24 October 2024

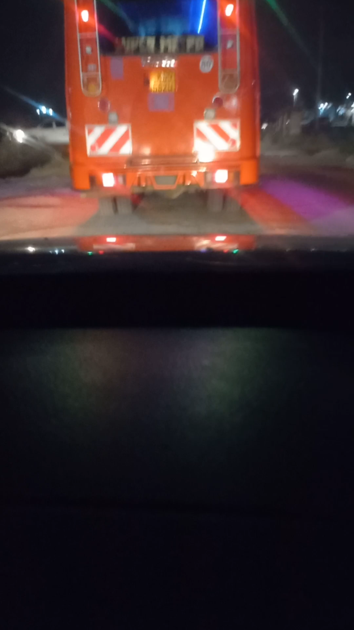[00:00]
yes welcome viewers we are now along Kangundo road please subscribe to our channels if you find our videos interesting please don't forget to subscribe share and comment this is a Kangundo road I am at Malar right now I'll be giving you a short kind of a tour of the road is yes
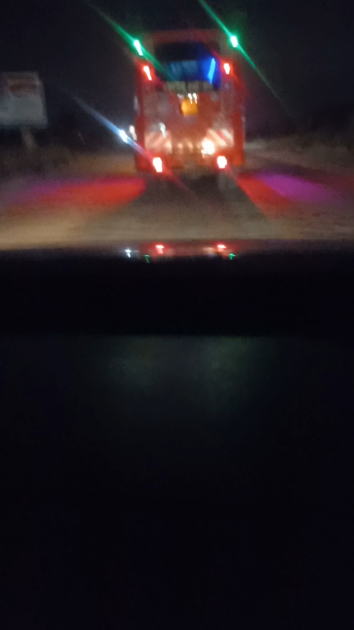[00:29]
this is how crazy the road is in Kenya for those who watching abroad we are in Kenya
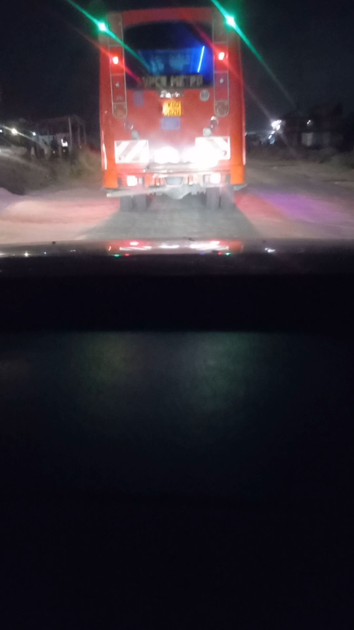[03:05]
this is in talia we have access point here country government on my chakos it takes some taxis just a few meters from me i don't know whether i can see some of the officials around i normally meet some officials over here in talia but i can't see one
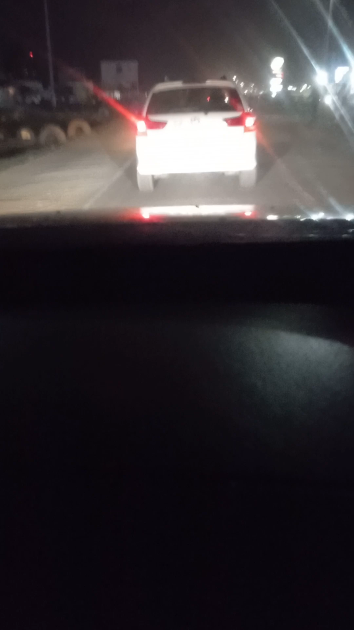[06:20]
you can turn on the notification bell you know so that once we upload a new video you can get a notification yes our roads are good i can see there is no traffic so please i'm going to switch off the video but i'll continue in the next video please make sure that